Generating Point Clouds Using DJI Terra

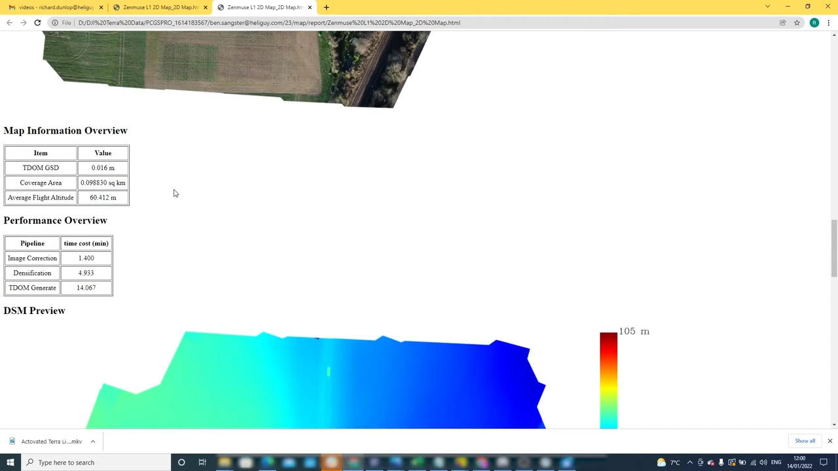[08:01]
To further assess the accuracy of the ortho mosaic prior to processing you would need to go to GCP management to generate an aero triangulation report. As this compares the checkpoint data to the coordinates embedded in the image.
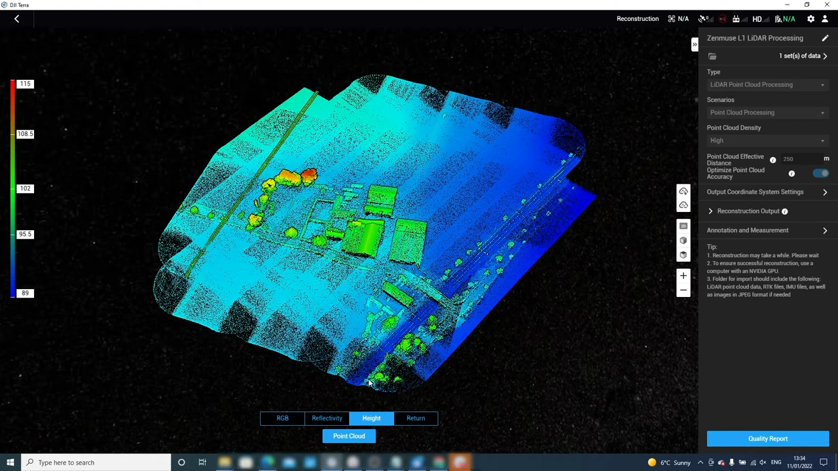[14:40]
land cover classification and identification of wetland areas. The point cloud can also be viewed by height. This shows how the elevation changes across the site, highlighting the high and low points of the dataset. Finally, the point cloud can also be viewed by return, which displays a number of backscattered rays recorded by the L1 sensor. On our screen now, we have two returns as dual echo mode was selected for our flight mission. However, if triple echo mode was selected, this would provide a green band also, highlighting the points that provided three returns. As we can see, the areas highlighting dual return are mainly located around the sides of the building and in the areas of vegetation.
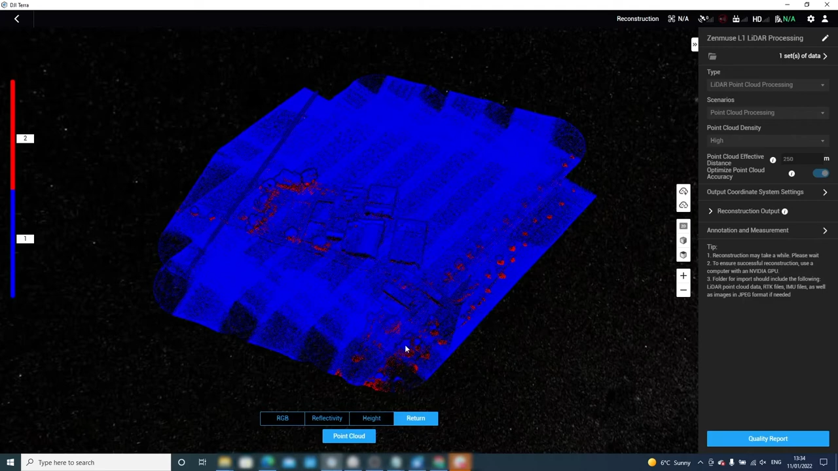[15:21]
This is what we would expect as the beam of light is split up as it hits the surface, hence why we get two returns. There are also some basic zoom and navigation tools to use in DJI Terra. Firstly, you can zoom in and out of your point cloud using the tools shown on screen now. As for the view tools, the point cloud automatically displays the 2D overhead view.
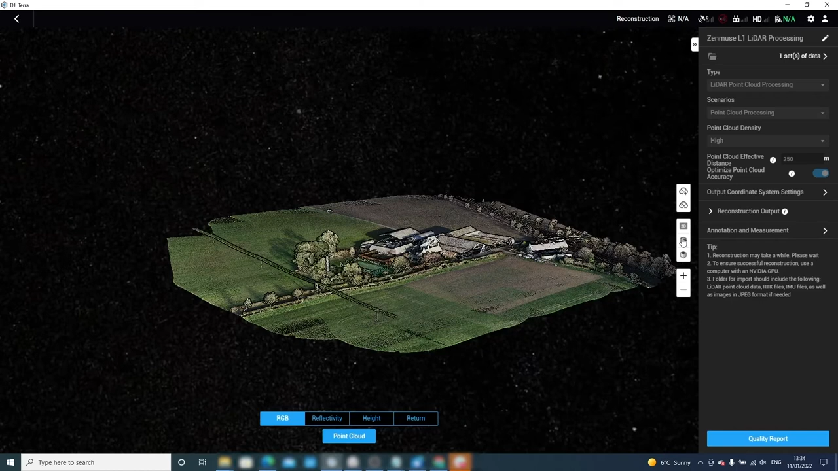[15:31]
If we want to return to 2D view, we can click the button that says 2D. Terra also provides the 3D pointer view which can be selected by clicking the button below. In practice though, you will mainly use the mouse for navigating around your point cloud. The final view allows you to run between 2D and 3D views and zoom right into the dataset.
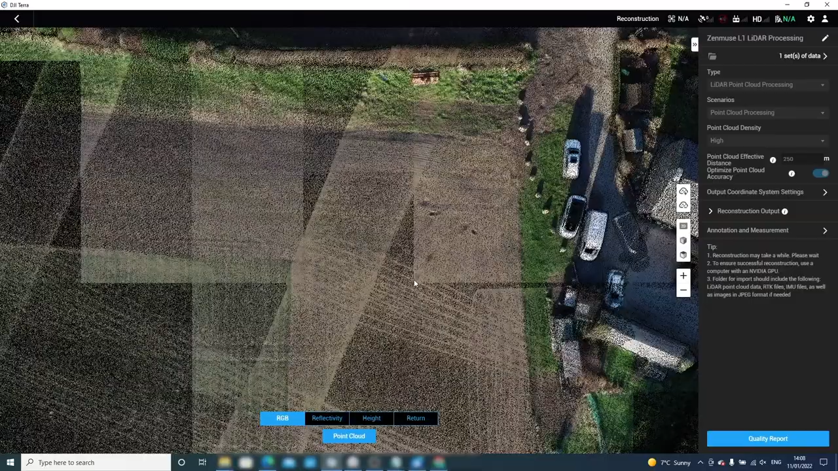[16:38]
it is almost like a virtual reality view as we are viewing the data at the time of capture from the ground. If we click and hold the mouse, we can move around the dataset. We can zoom into particular features of interest and then rotate the view in the point cloud.
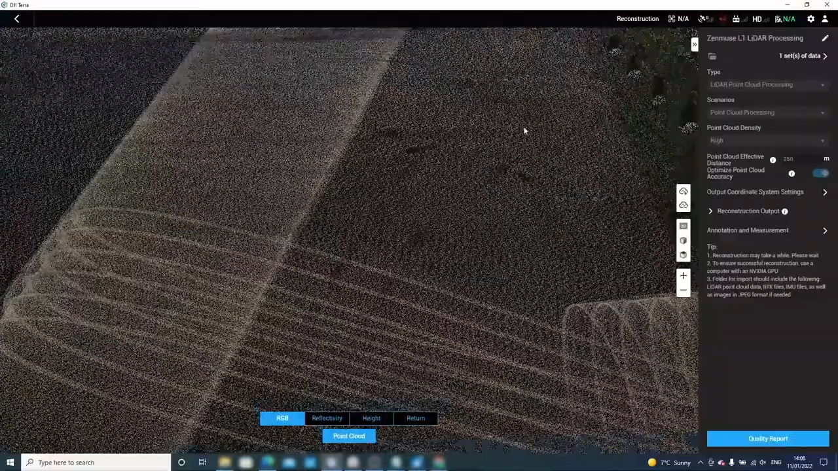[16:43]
For those involved in forensics or accident investigation,
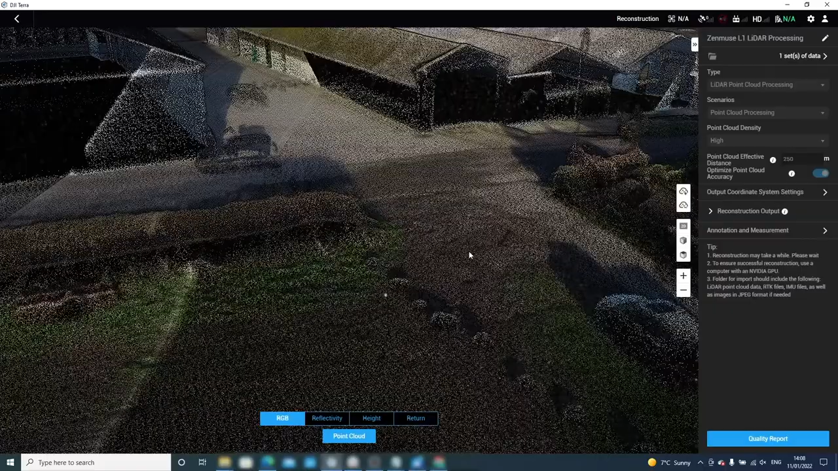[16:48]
this is a useful tool as the data can be quickly captured on the site and then processed and viewed back in the office.
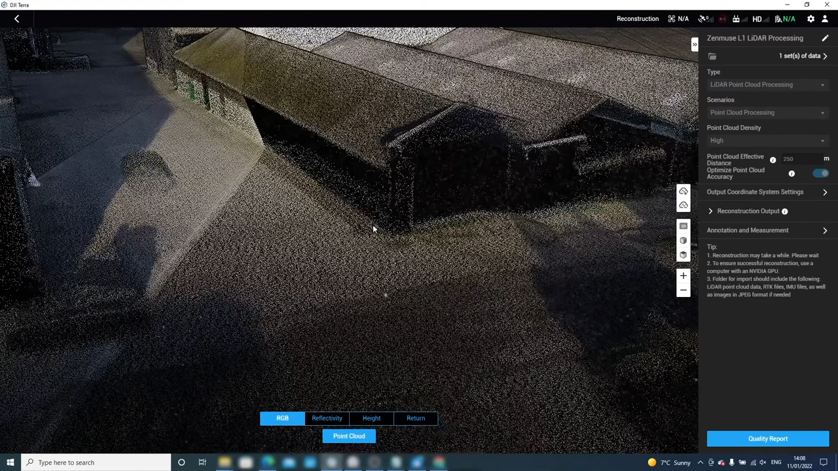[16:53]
Once you have returned to a standard overhead view, we will start to look at some of the measurement tools in DJI Terra. Under where it says annotation and measurement, there are four main tools for collecting measurements in DJI Terra.
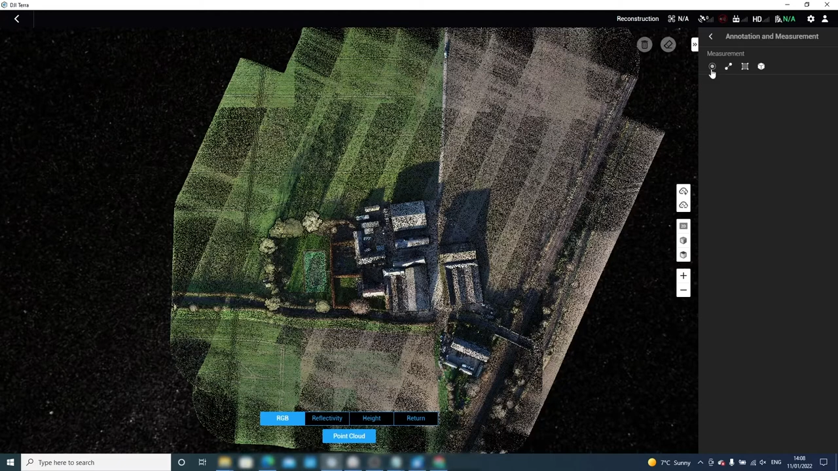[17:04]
Firstly, the coordinate tool can be used to verify the precise location of a point relative to WGS-84 and present it in terms of latitude, longitude and altitude. For those who are not using Terra solid in the next module, this could be used to check the accuracy of the control,
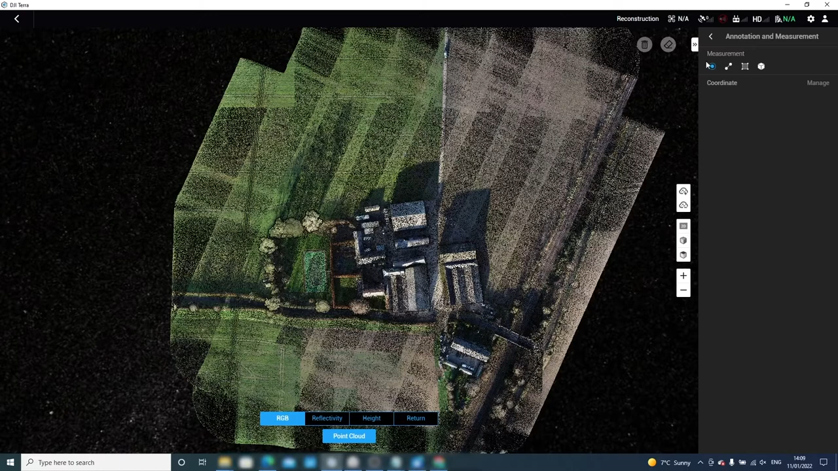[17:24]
providing that coordinate transformation has been computed for either the Terra measurements or the control points. Secondly, the distance tool can be used to measure the distance between two points.
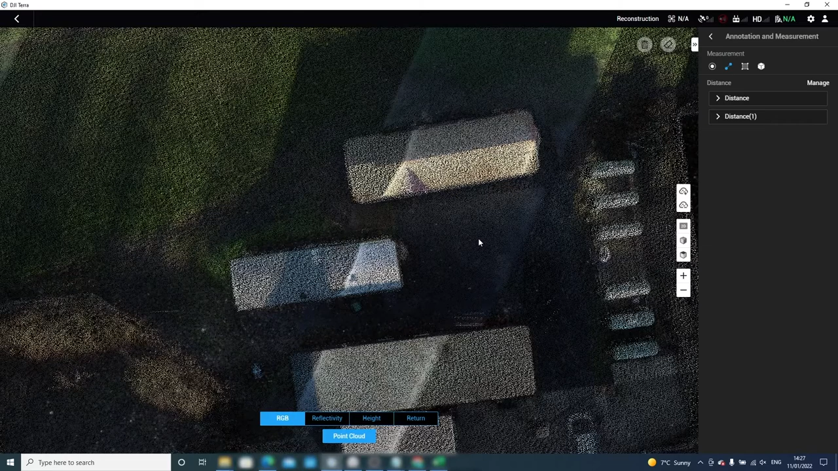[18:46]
This works in the same way as the distance tool using both left clicks and right clicks.
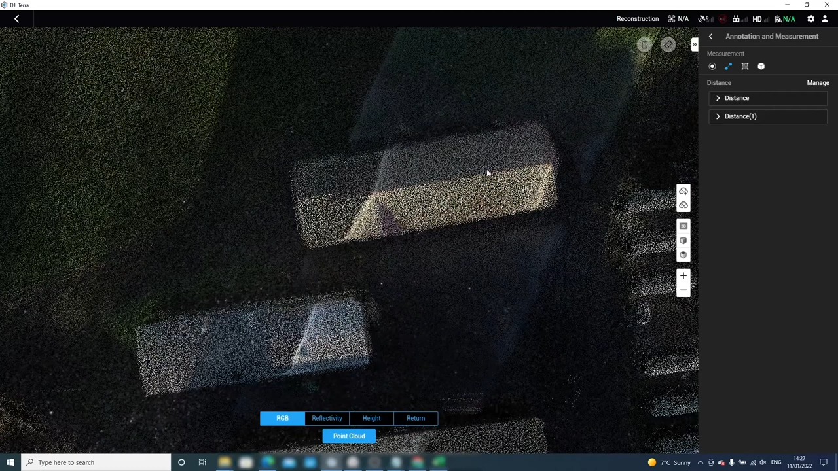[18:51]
Once we have our area, we will get results for both the projection area and the fitted area. The projection area refers to the 2D measurement of a 3D object by projecting the shape to an arbitrary plane, whereas a fitted area refers to the actual measurement relative to the WGS84 coordinate system.
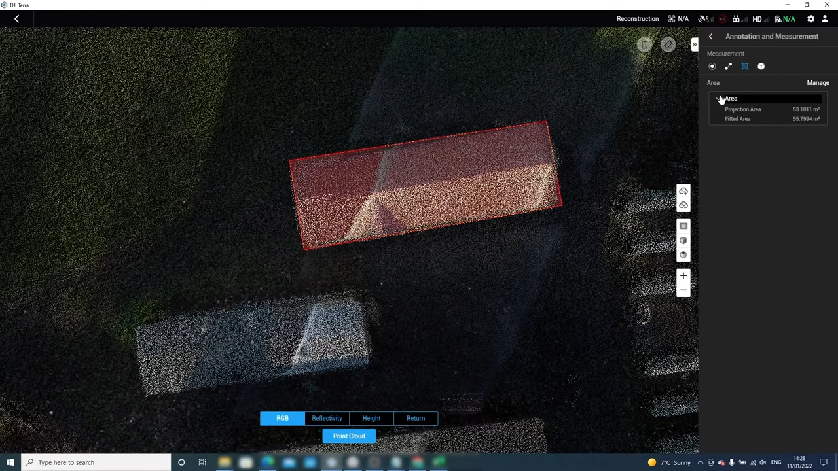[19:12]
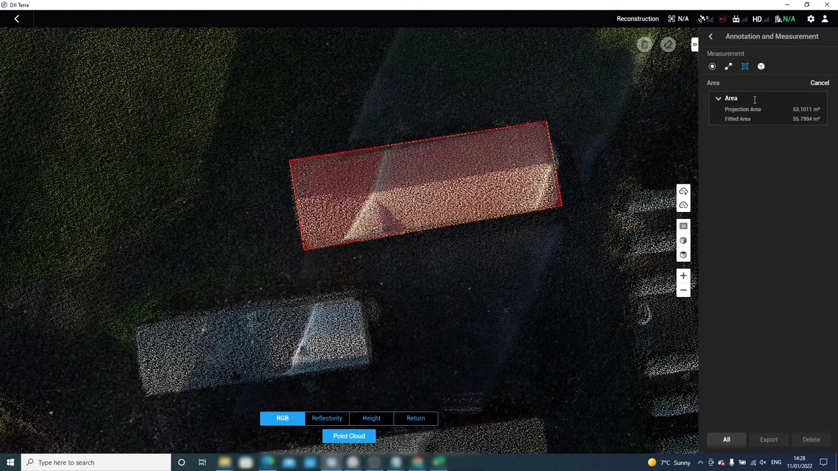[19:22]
The output can be exported to the same folder as the distance measurements.
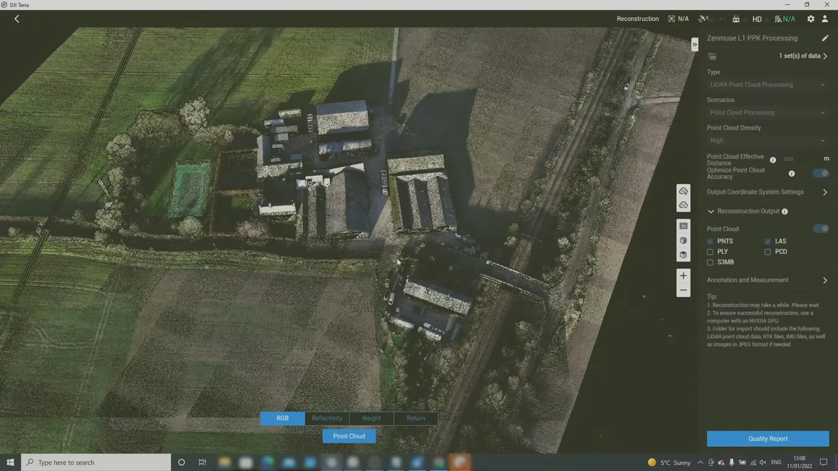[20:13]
The processing output also produces a quality report that provides a breakdown of the processing time for each component.